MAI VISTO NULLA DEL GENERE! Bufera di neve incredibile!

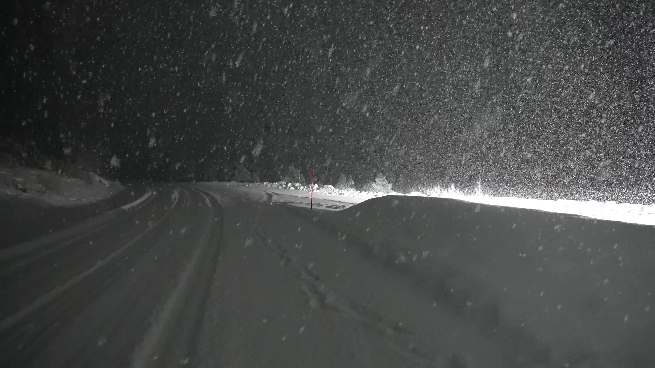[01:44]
No ma non sta nevicando, ma proprio niente, cioè, quasi, quasi zero, no no, non, zero
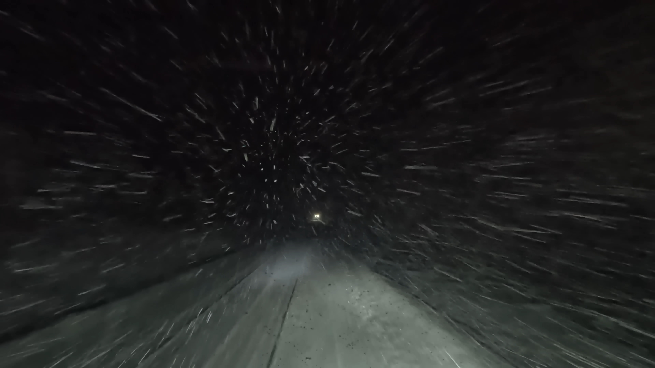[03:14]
Spero che si fermi lui, perché qua in due non ci passiamo Grazie mille Minchia, altro che non ci passavamo Puttana che bestia Trattore gigante Porca troia Porca troia Cioè sulle strade Grandi hanno gli Scania V8 E qui hanno dei trattori che fanno spavento Porca merda
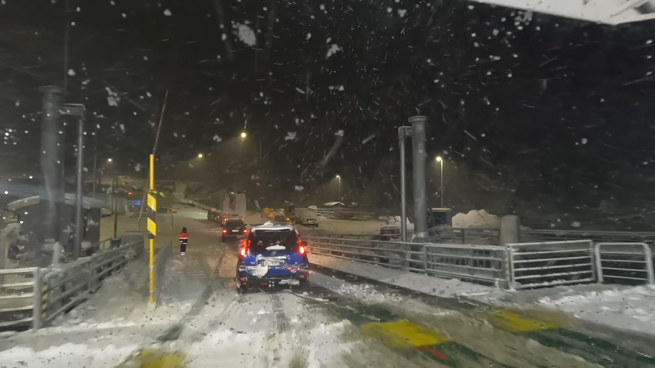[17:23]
Madonna, ma quanto sta nevicando, raga! Madonna, ma quanto ne sta buttando, sto male!